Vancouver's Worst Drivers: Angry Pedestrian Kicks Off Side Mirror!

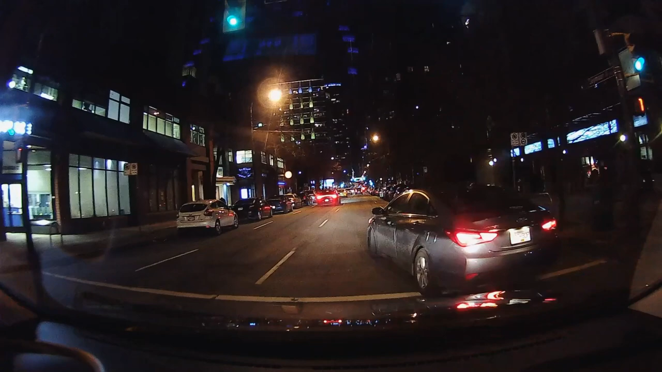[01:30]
decides to brake like I don't understand how braking will help this situation but this clip is the icing on the cake this woman here in new Westminster is merging so slowly
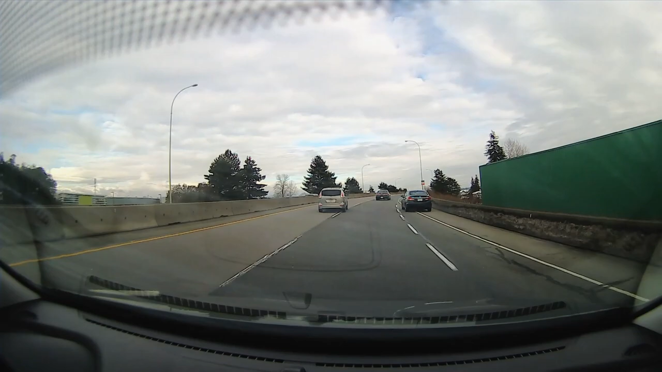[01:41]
she's probably going about 30 kilometers an hour and then I'm like honking and then she's realized oh oh I better go as if you know 30 kilometers an hour is okay this pretty much sums up what I was thinking at the time
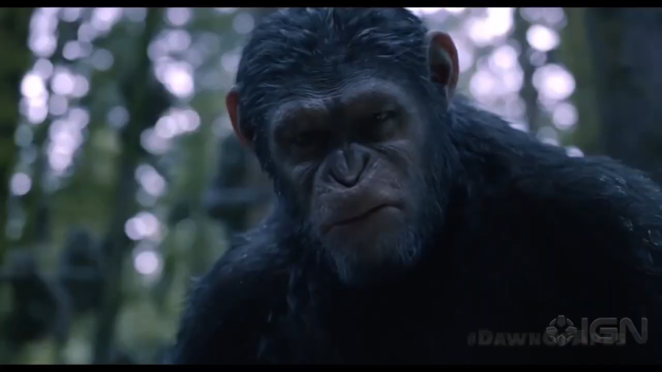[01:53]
I swear I'm a semi-relaxed driver when I'm on the roads now check out this clip in North Van this
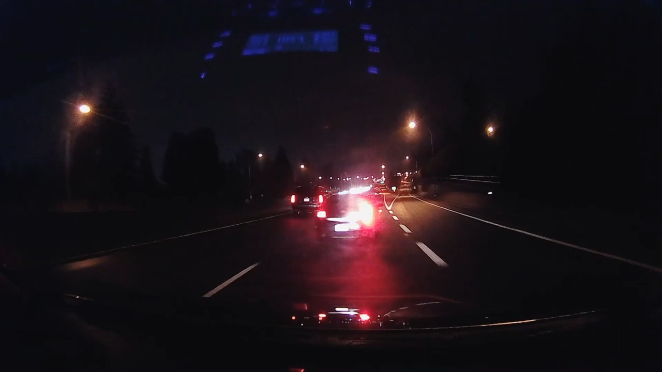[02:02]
guy does this crazy move in front of me to get off a highway yet there's no one behind me he had all the time in the world to do it but decides to do it right in front of me here then this driver decides to do a risky
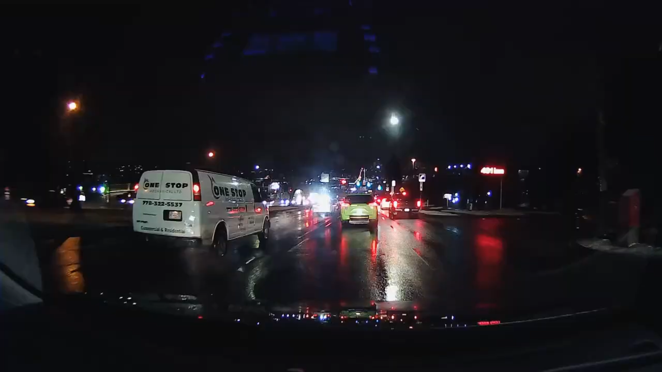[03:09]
seems to me that pickup truck drivers like to do aggressive moves and kind of make up rules as they go kind of like this pickup truck driver except he has a canopy over his truck so he's trying to blend into the rest of the crowd here but he goes right through the right turn only lane and just makes his own lane because why follow the rules of road when you can make up your own this incident scared the crap out of me so this white SUV ahead of me is turning the corner to go into Vancouver off the second narrows and his hubcap explodes he's turning all yours boom